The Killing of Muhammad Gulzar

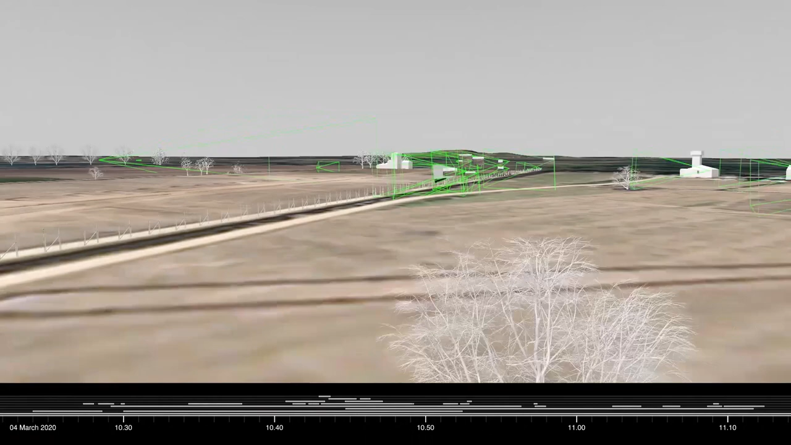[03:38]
This news footage, shot from a drone, captures this dirt road in front of the fence and the Greek border crossing station beyond it.